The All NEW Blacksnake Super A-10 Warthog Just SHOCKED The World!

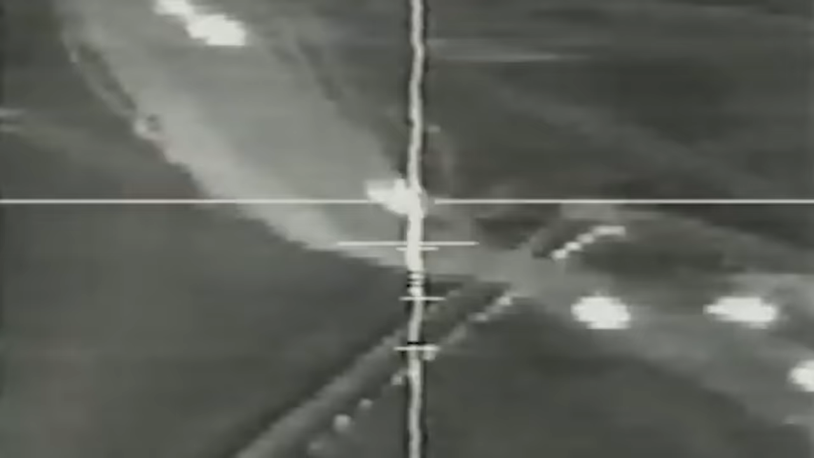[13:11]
the Maverick's infrared camera was even used for night missions, essentially serving as a makeshift night vision system.